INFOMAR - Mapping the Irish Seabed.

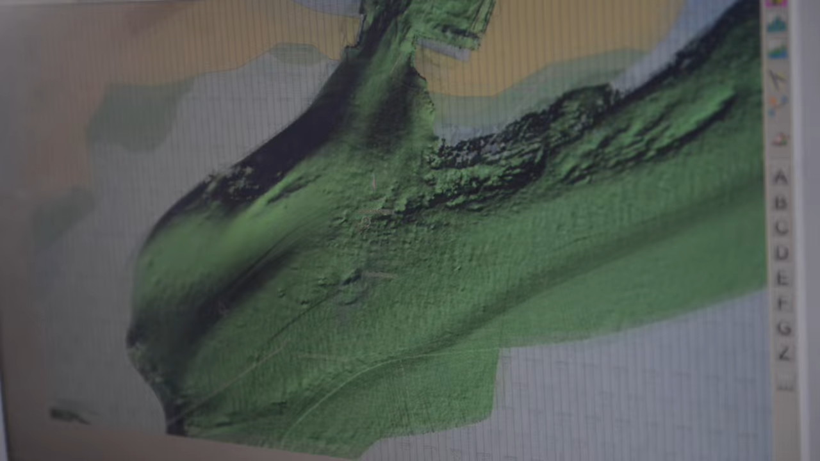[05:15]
It's processed to a certain extent on site to remove any errors in the data and to make sure that quality is good and that accurate data has been collected.
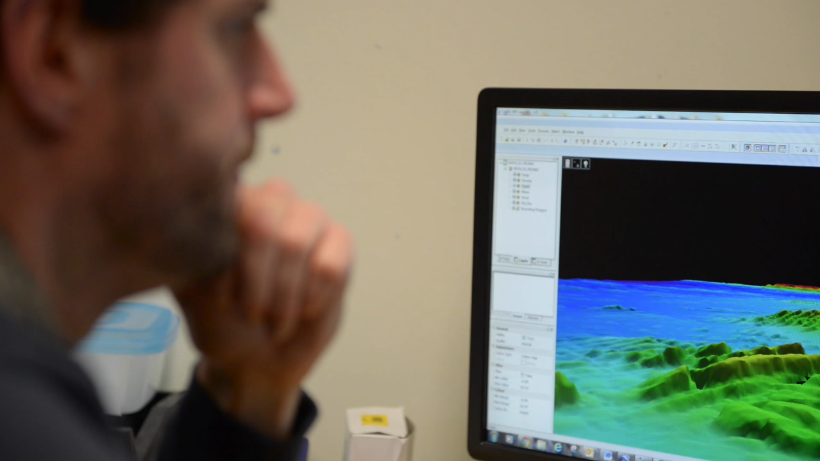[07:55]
but is vital in carrying out corrections to the data, cleaning out any errors or spikes that may not relate to actual seabed features,